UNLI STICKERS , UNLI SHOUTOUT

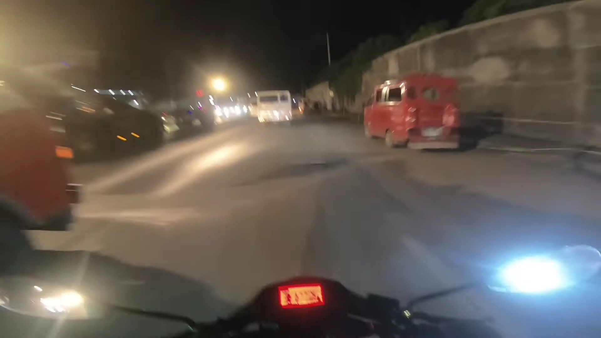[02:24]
alas 8 na namang gabi? Bakit ang dami pang sasakyan? Mukhang matagalan tayo papuntang Digos dito ah. Pero okay lang, hindi naman tayo nagmamadali.